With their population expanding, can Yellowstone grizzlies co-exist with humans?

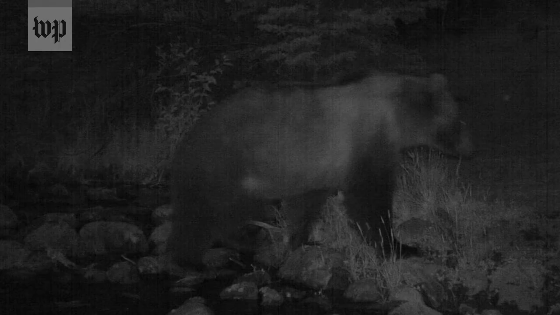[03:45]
About a year ago, a camera captured an image of a grizzly near his land. Tighten him up a little.